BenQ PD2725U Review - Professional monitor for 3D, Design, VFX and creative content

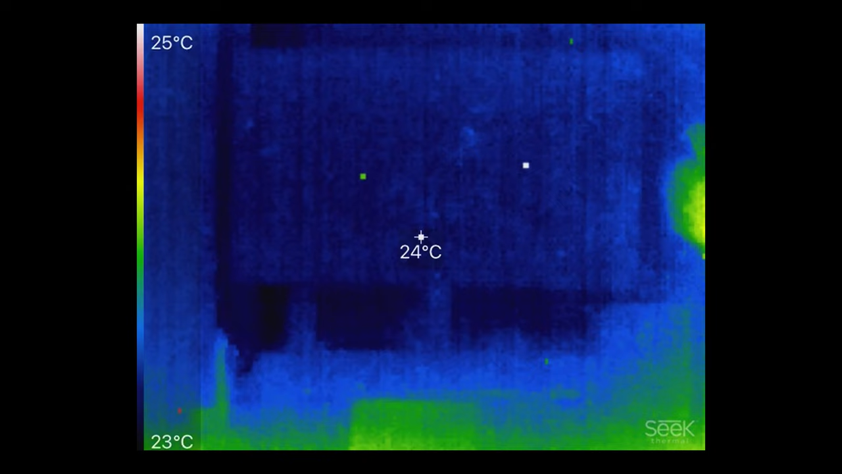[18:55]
On screen: spot 24°C, scale top 25°C, scale bottom 23°C
Regarding the temperature of the display, around one hour of HDR at max brightness use,
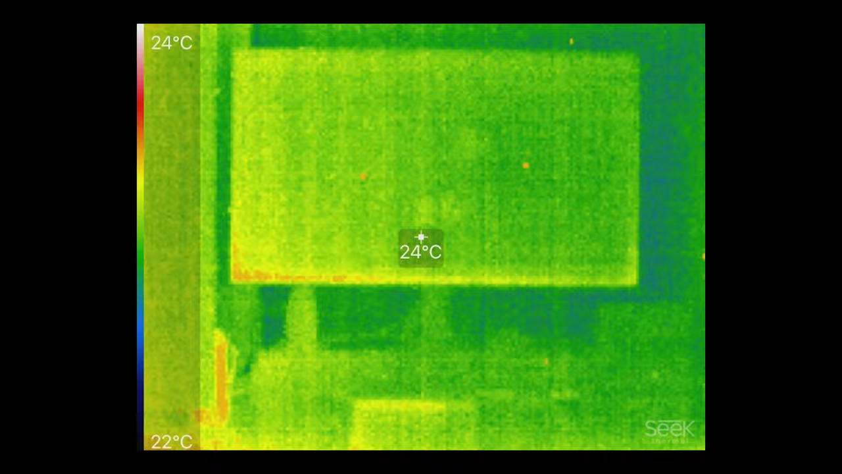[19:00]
On screen: spot 24°C, scale top 24°C, scale bottom 22°C
I get these measurements, which are pretty good. But as usual, on these displays, it gets much higher temperature on the bottom area. I wonder if this will affect uniformity in the long run, but only time will tell, but I don't think so,
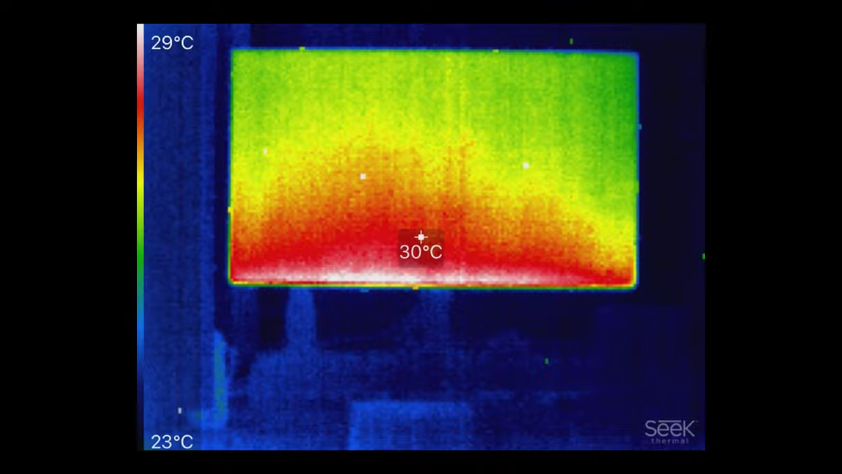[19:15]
On screen: spot 30°C, scale top 29°C, scale bottom 23°C
since other monitors I have have never really been different because of this.